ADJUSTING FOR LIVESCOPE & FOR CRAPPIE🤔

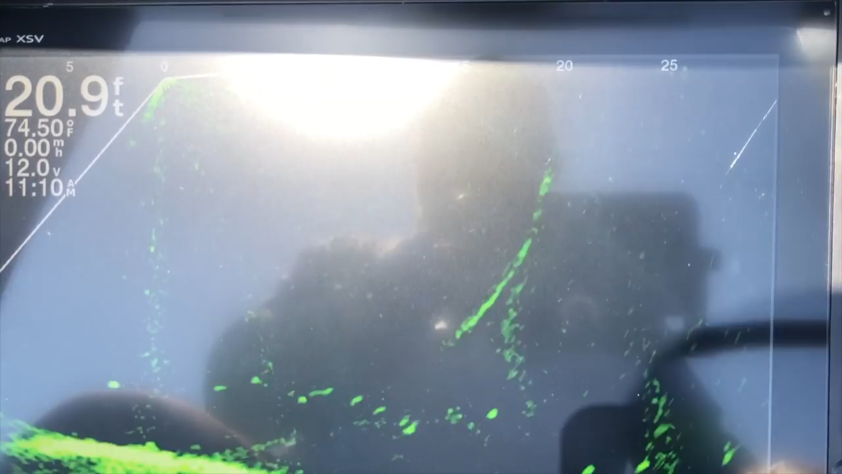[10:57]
On screen: depth 20.9 ft, water 74.50°F
All right, guys, first thing I'm going to do is, I think, calibrate this compass. Go to menu,
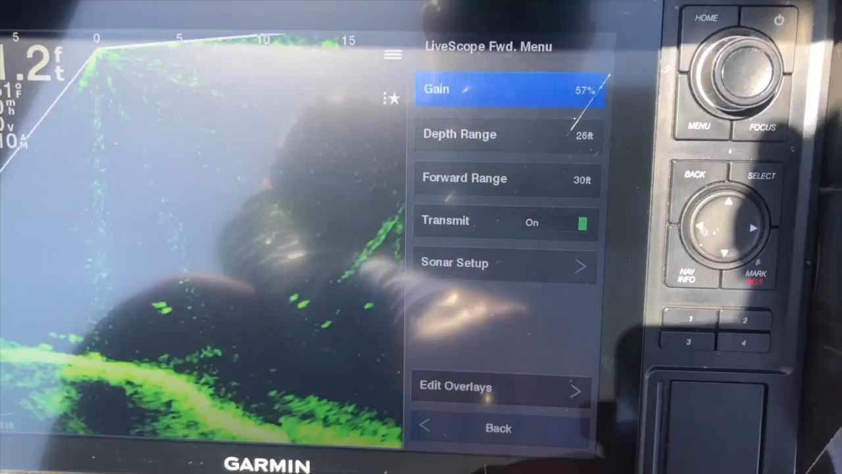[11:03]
and I'm going to go to sonar setup.
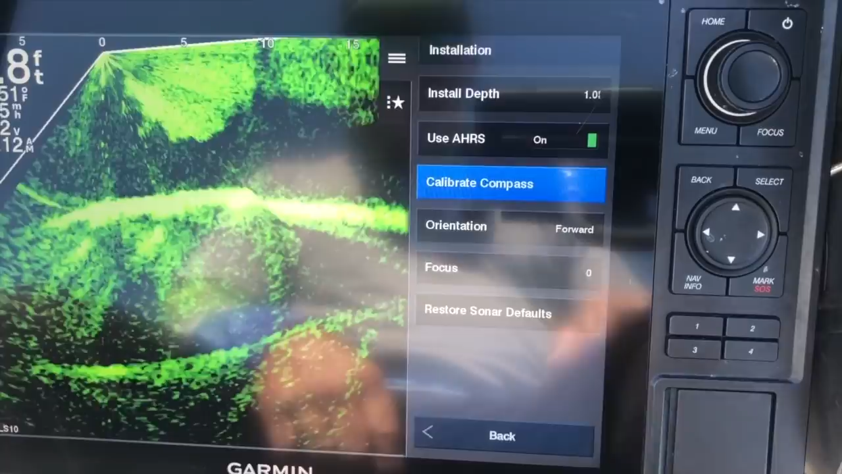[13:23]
Turn this troll motor back on.
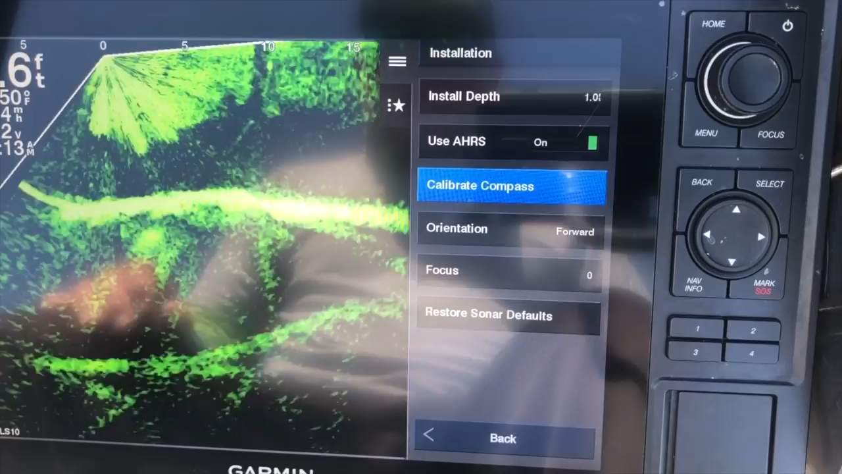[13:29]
Did, but I got some squirrely looking stuff here.
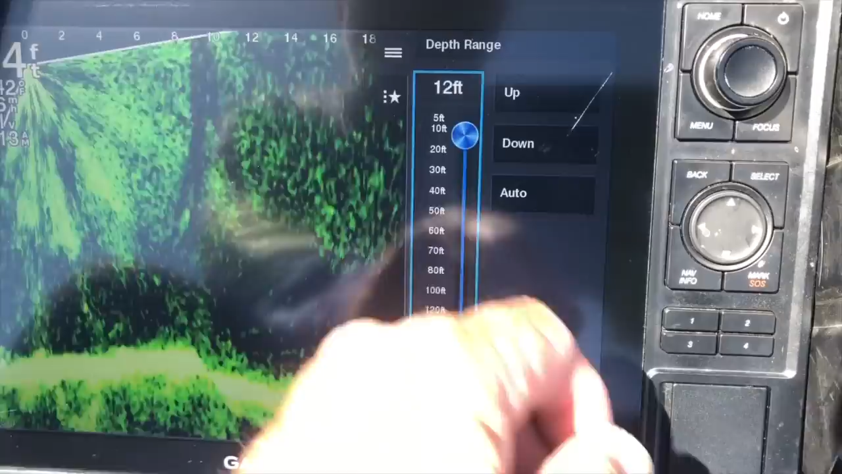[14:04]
I have got a very cluttered screen here.
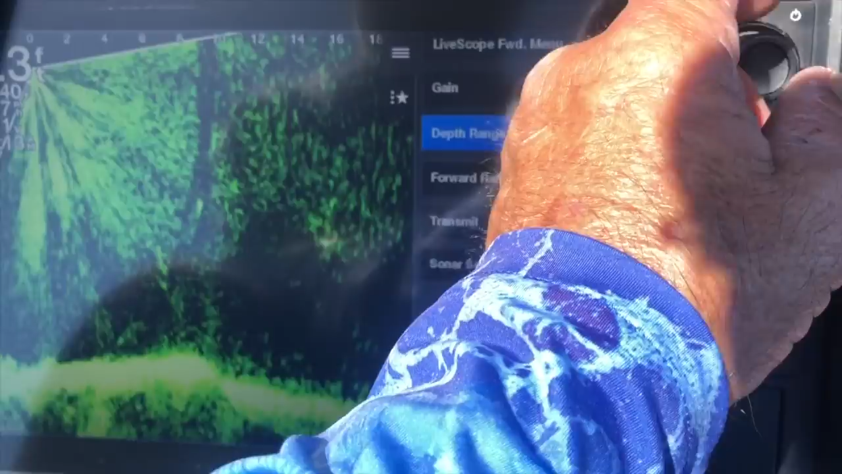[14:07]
I'm going to do a couple of things. Let me get my steering pole.
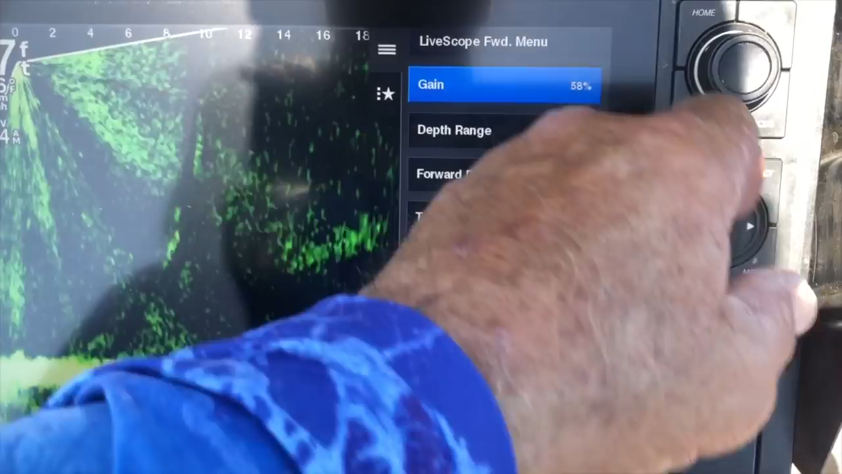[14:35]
Let's just back out of this a minute. I want to run my
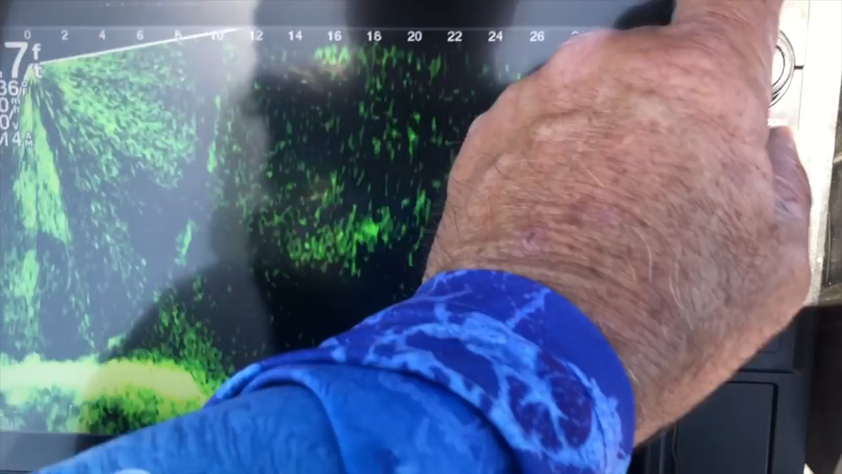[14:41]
forward range out about 40 feet there. And
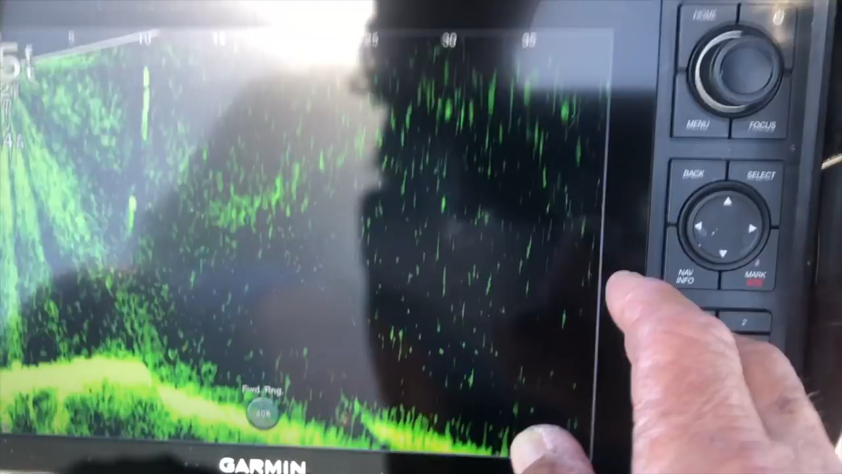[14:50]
I don't know if y'all can see this.
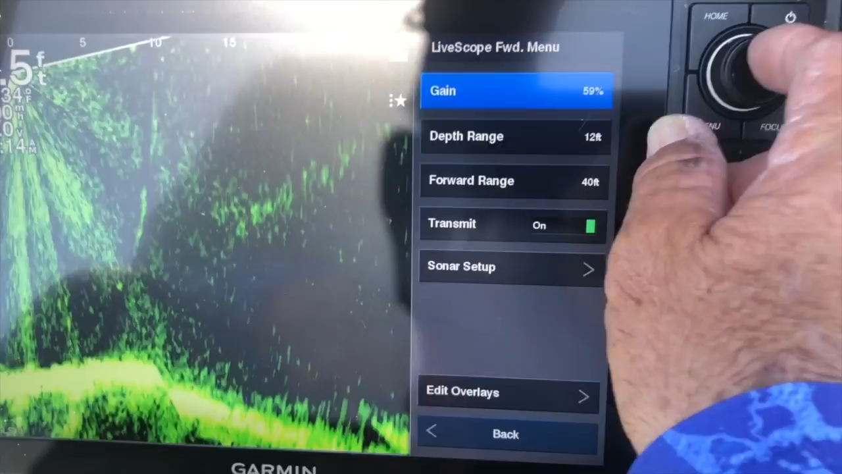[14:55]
Let me change the depth one more time. See right here? See that
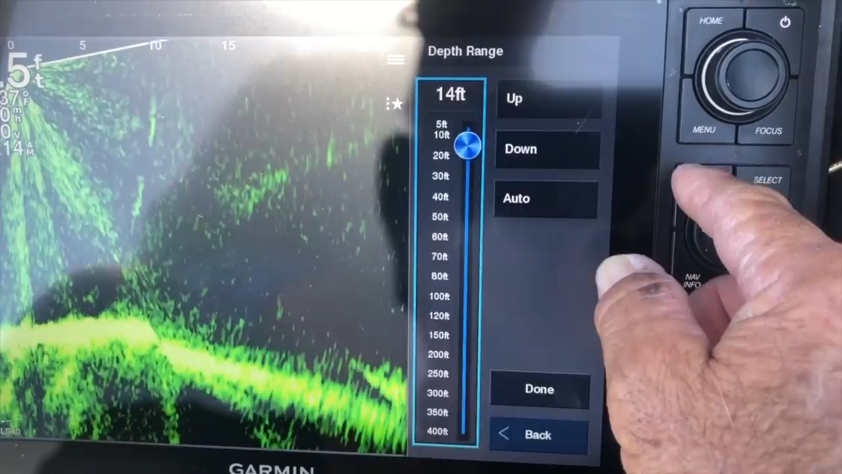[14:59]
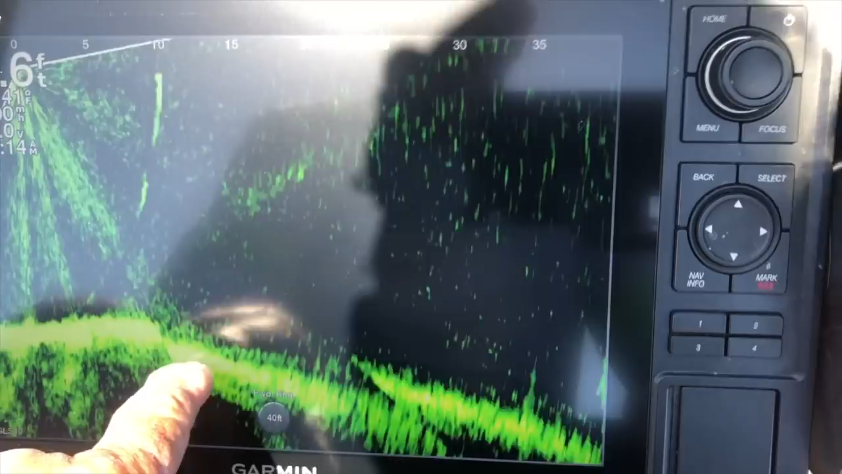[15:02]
that drop, that ought to be smooth line all the way across, and it's not.
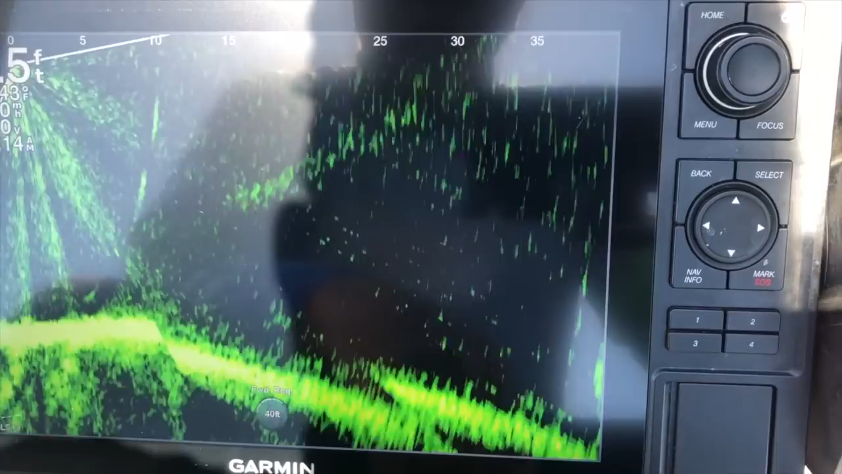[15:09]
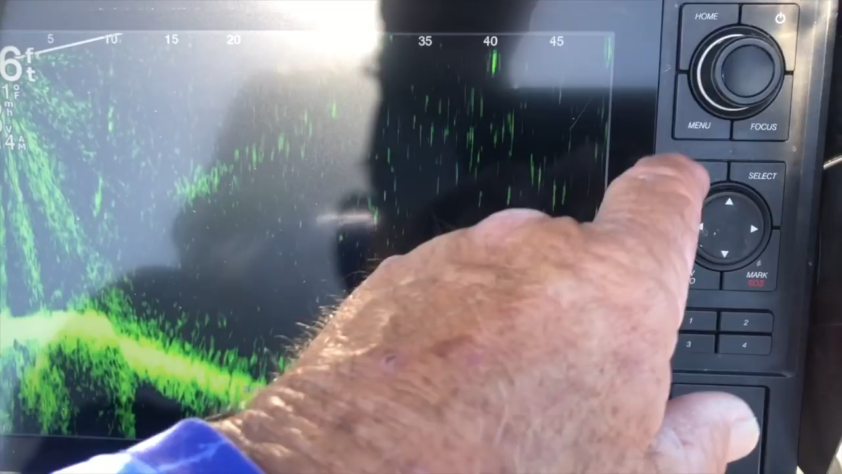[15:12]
First thing I think I want to do is just clean up this gain a little bit. Okay.